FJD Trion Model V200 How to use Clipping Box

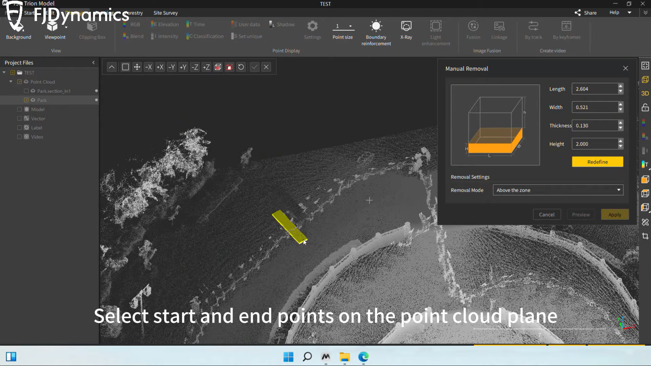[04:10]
Select start and end points on the point cloud plane and customize the removal length, width, and height for different dynamic object sizes.
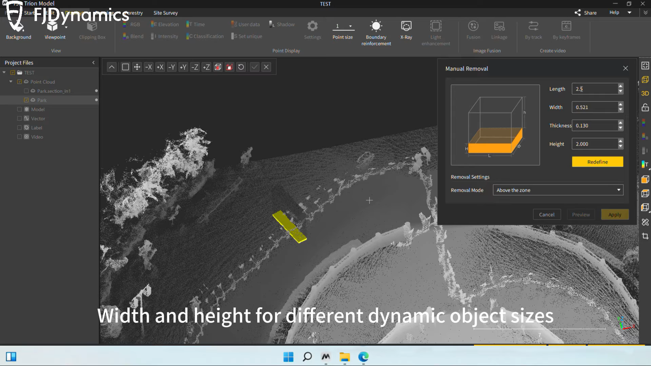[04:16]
Also, you must select the removal position on the plane.
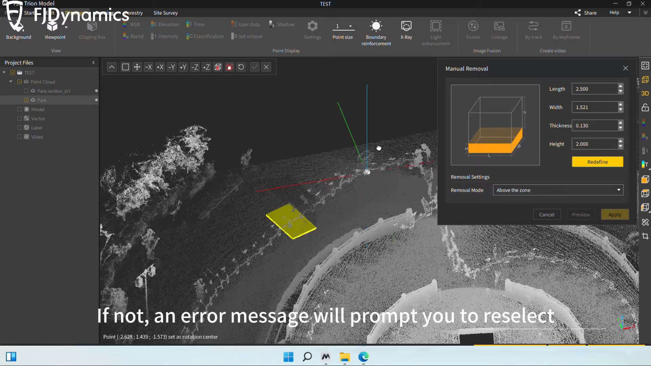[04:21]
If not, an error message will prompt you to reselect.
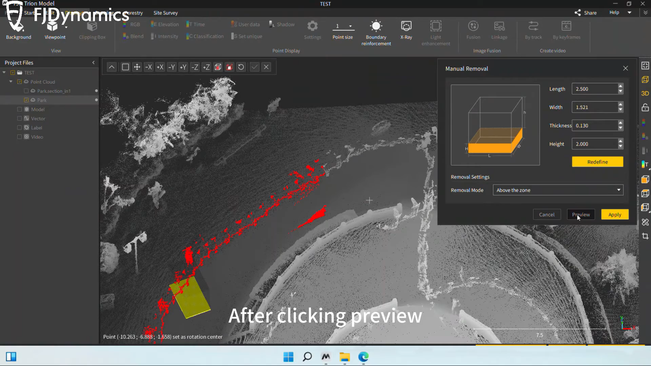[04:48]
After clicking preview, the selected dynamic objects will be removed.
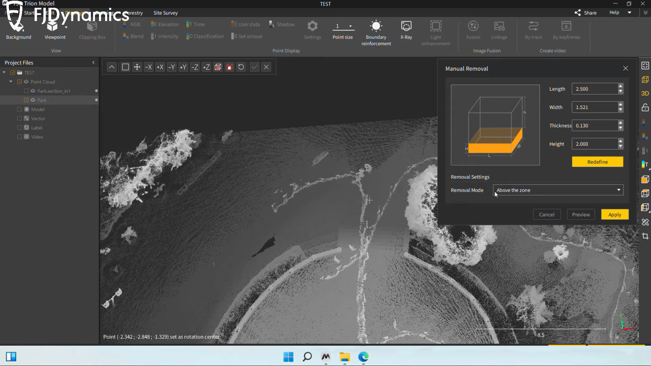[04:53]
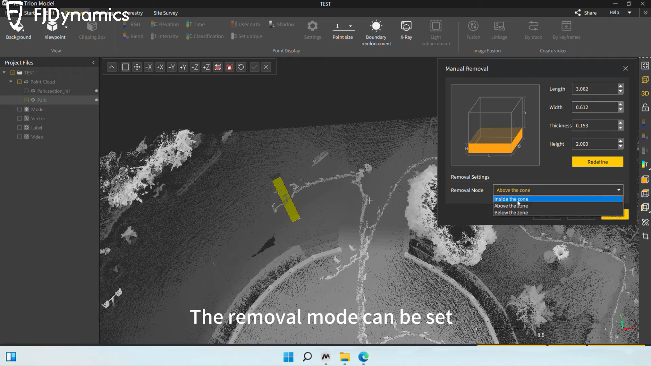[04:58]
The removal mode can be set above, below, or inside the zone to suit dynamic objects within the point cloud.